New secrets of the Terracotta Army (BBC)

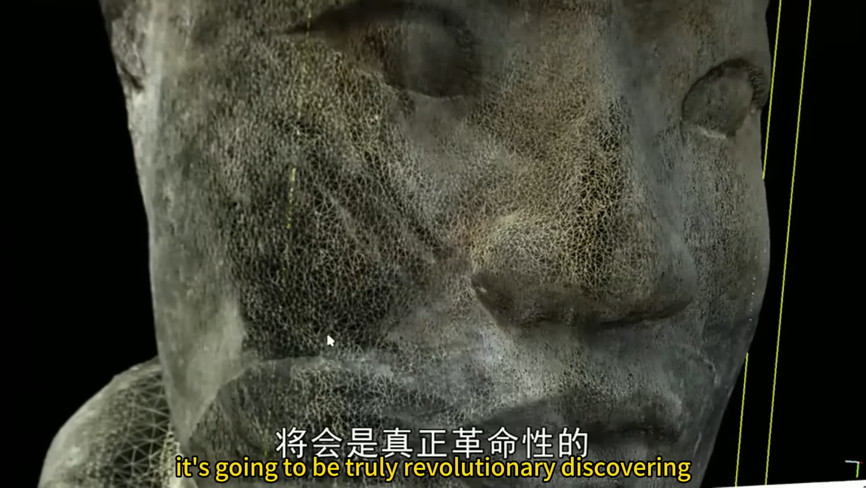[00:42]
It's going to be truly revolutionary.
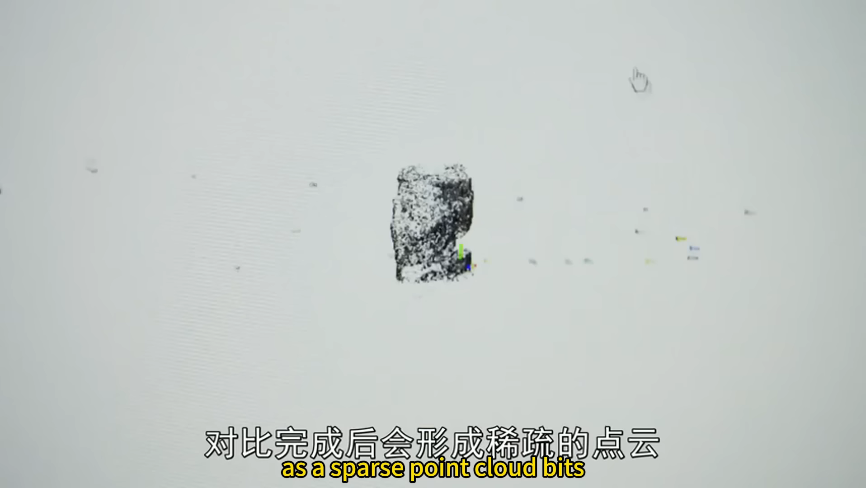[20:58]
It's the building block for these more complicated models. The computer then maps these points in three-dimensional space and joins them up to create the head.
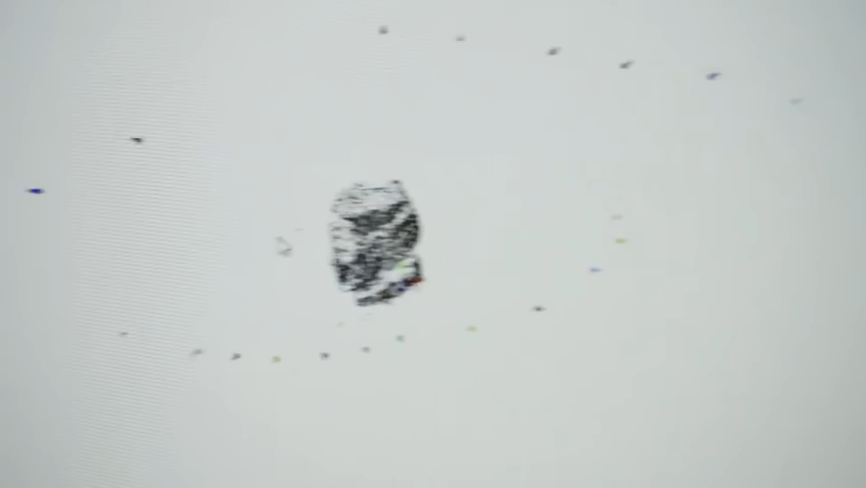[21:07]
And slowly, slowly, you'll get the outline of a head appearing.
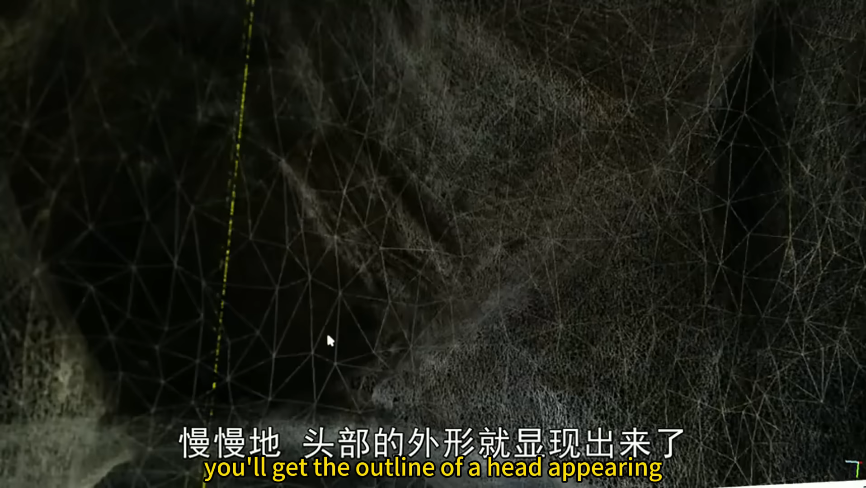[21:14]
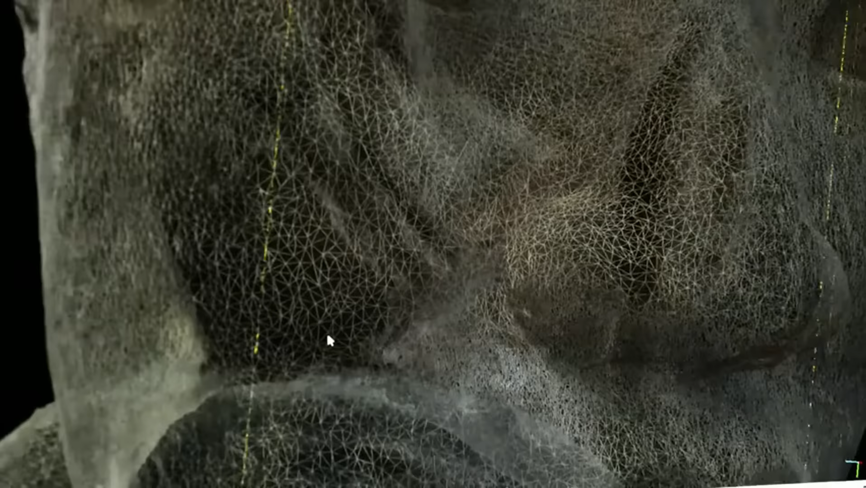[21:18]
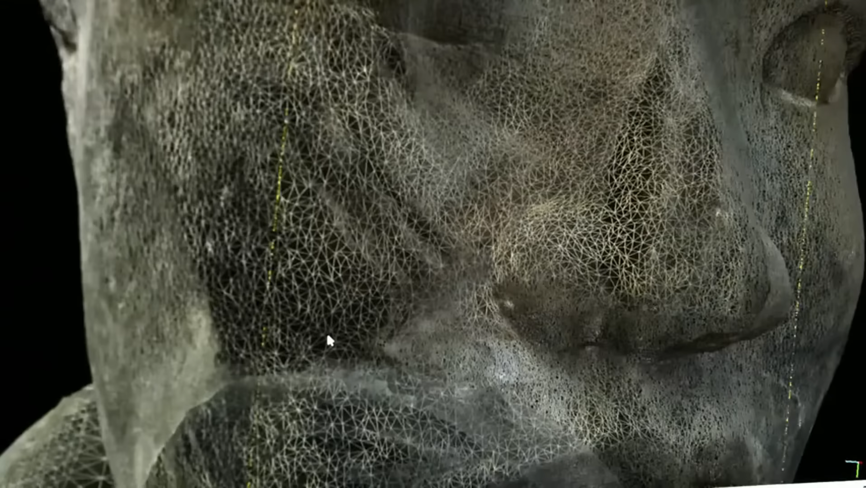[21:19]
We've done this particular warrior in all of his glory.